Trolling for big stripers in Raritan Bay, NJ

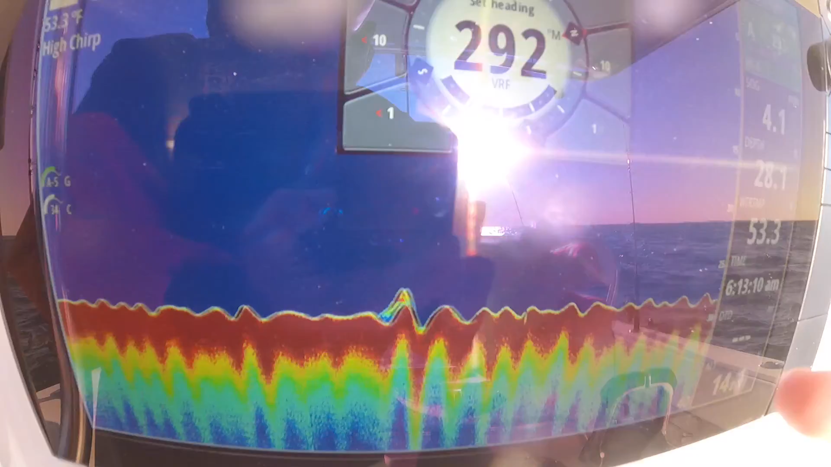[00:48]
So that right there on the bottom, that little bump, is definitely a striper on the bottom.
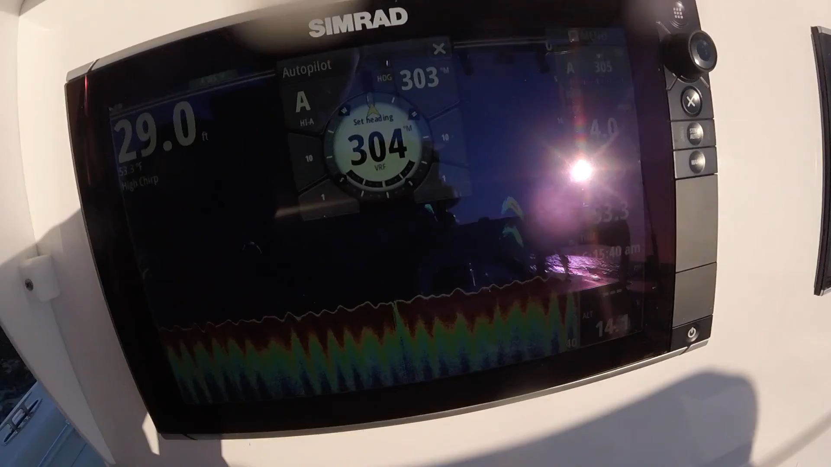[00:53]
On screen: depth 29.0 ft
So there's some more marks right there and on the bottom at 20 and 25 feet.